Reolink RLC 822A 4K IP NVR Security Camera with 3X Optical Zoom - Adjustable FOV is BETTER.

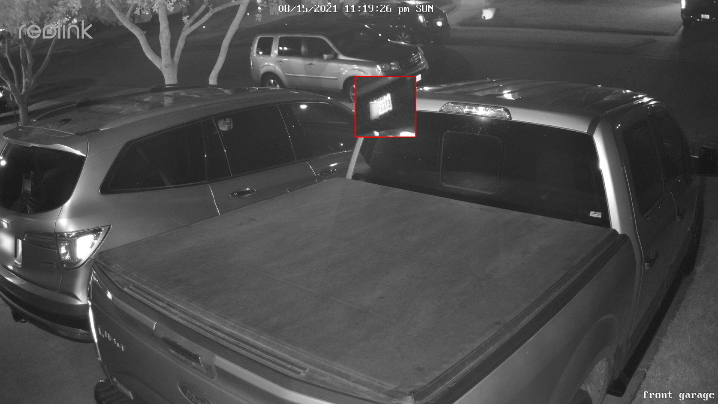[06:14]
At night too, it can also read plates way better than my 1220A, but this has something to do with the infrared glare and camera angle.